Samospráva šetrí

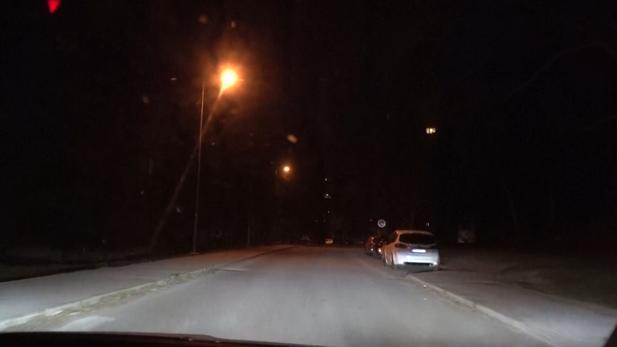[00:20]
V priebehu nejakého týždňa, dvoch bude celé verejné osvetlenie v meste Handlová v takomto úspornom režime. Toto sme už raz zažili.